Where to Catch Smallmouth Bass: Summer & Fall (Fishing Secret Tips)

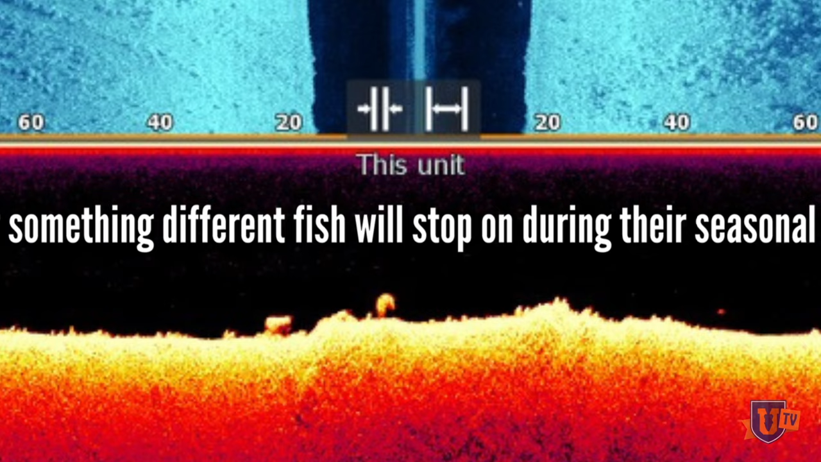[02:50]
rest so to me that gives me something to stop at i don't necessarily be like a good analogy be going someplace like lake kissimi and